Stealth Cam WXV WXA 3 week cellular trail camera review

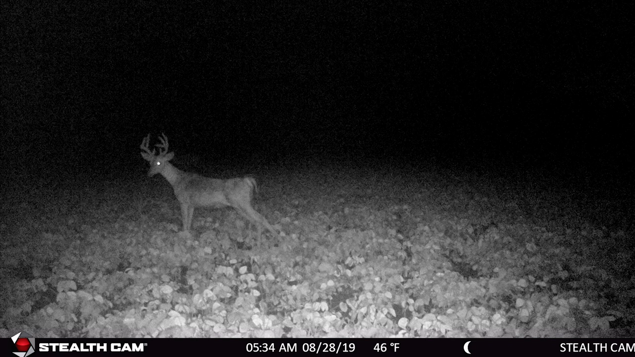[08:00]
on the look where the location was I just thought it would for sure but I think in the night they're just out in the middle of the field they're not walking the edges because they can see so